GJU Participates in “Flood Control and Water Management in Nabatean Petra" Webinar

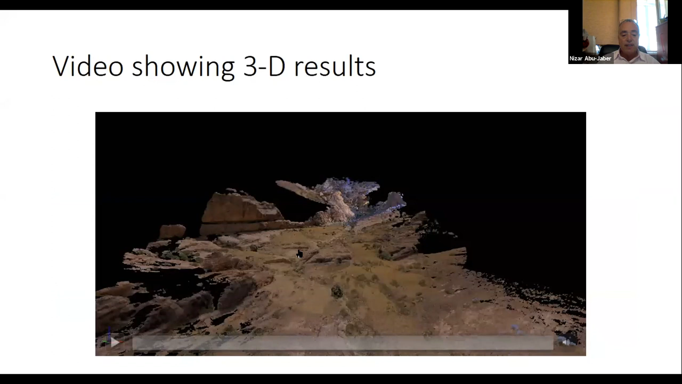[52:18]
And this allowed us actually to create a very high resolution map of the drainage basin,
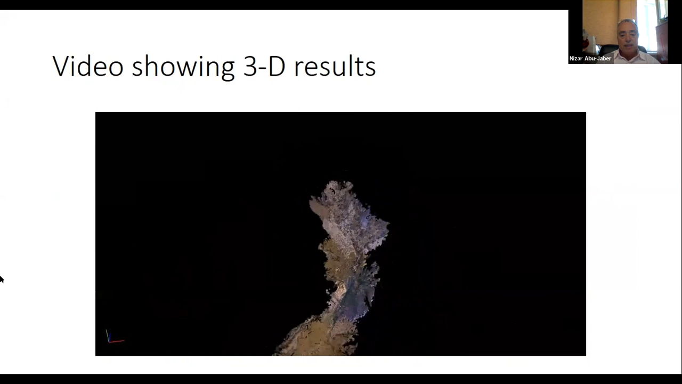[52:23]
which I'll show you some of it here. So these triangles are actually data points.